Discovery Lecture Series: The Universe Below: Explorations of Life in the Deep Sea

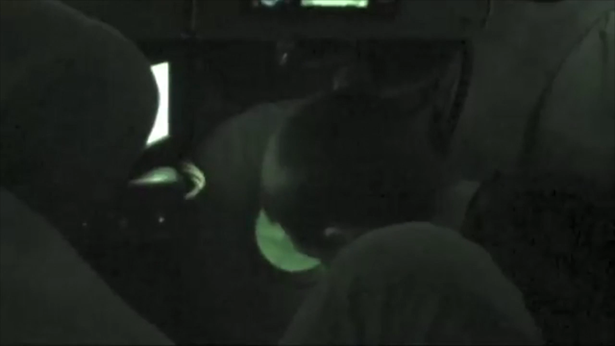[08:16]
The Alvin has windows made of acrylic plastic, each almost four inches thick.
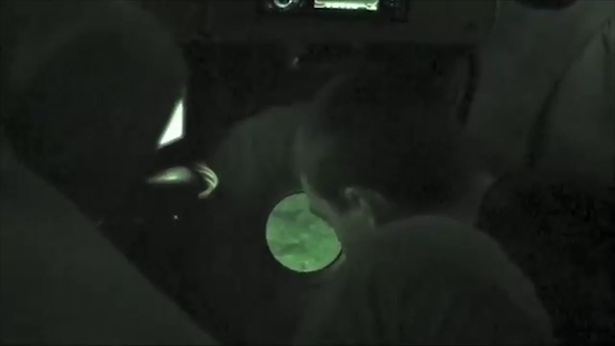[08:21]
Alvin's cockpit is a sphere about seven feet in diameter, with titanium walls two inches thick, weighing 35,000 pounds.
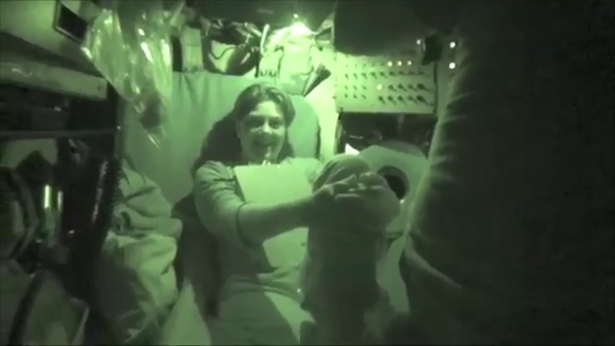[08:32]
Both BB's bathysphere and the Alvin had a two-foot circular hatch at the top, with air released from two tanks, and chemicals used to absorb moisture and carbon dioxide.
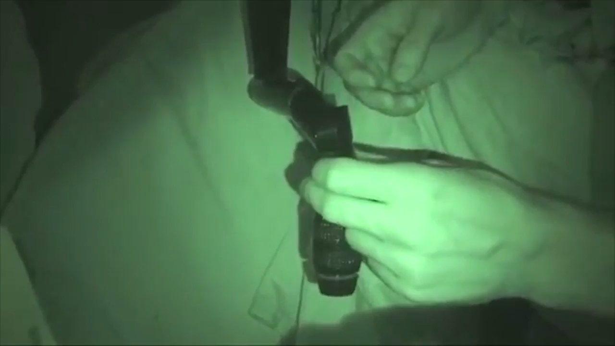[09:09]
And this is how we pick things up.
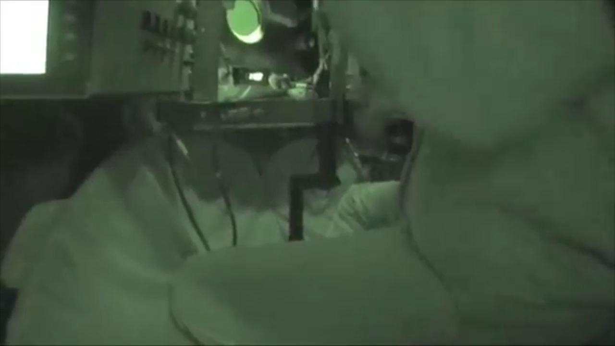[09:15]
So you twist it around, and it's supposed to almost exactly mimic the area. Cloudy here.